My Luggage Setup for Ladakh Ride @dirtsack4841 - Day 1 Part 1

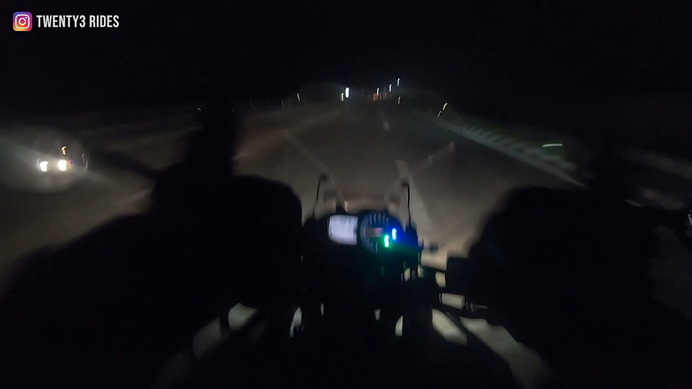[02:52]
यो यो यो यो यो 850 GS. टाइम पे पहुंच गए, जल्दी पहुंच गए भाई.
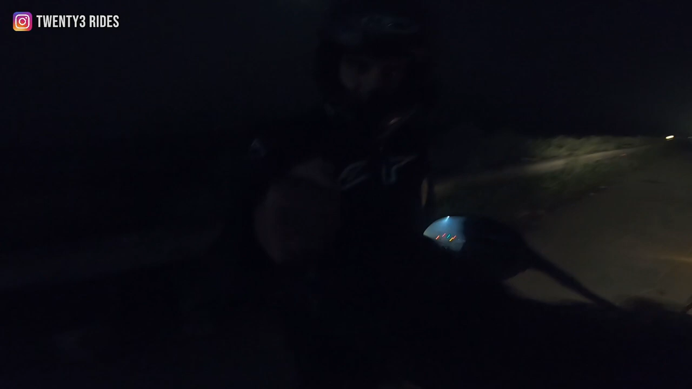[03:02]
चलो
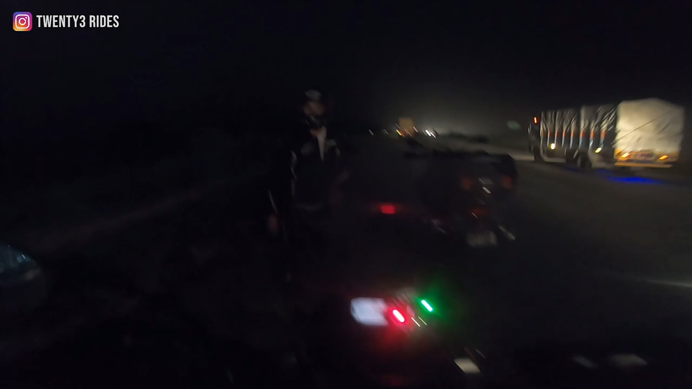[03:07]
चलो चलो चलो.
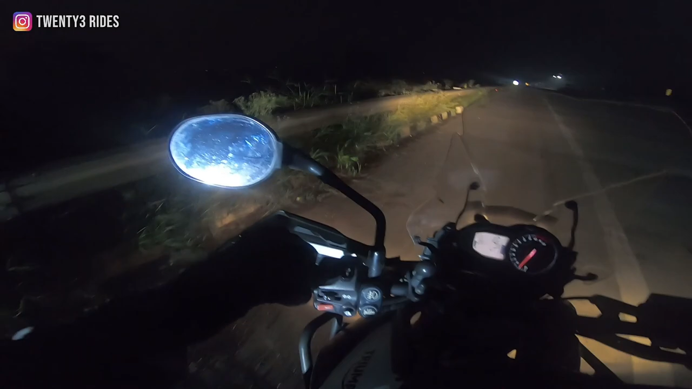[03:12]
सो इतनी तगड़ी जो बीम दिख रही है ना आपको लाइट की, वो है सुमित की बाइक से निकल रही है वो 850 GS. उस भाई ने अपनी सारी ऑक्स लाइट लगाई हुई है तो हम इसके पीछे पीछे चलेंगे. हमने तो ऑक्स लाइट का खर्चा करा नहीं है यार.